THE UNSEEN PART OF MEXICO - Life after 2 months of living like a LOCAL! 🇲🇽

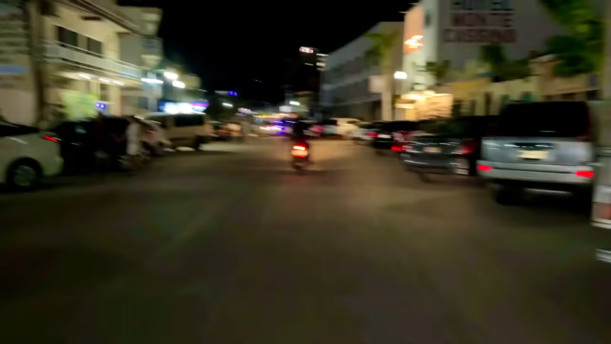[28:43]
मतलब लोग पार्क दिख रहे, देखो इधर सी की दिखा रहे गूगल मैप से थोड़ा सा इस रोड पे, और आगे वो आगे लाइट चल रही है वही होगा शायद।
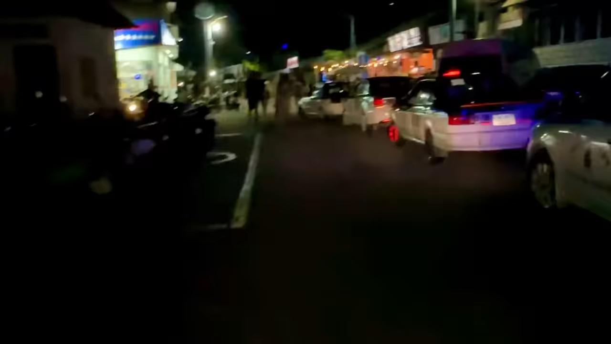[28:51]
कितनी टैक्सी है भाई इधर इस टाइम भी रात के, रौनक देखो बाहर कितनी ज़्यादा है,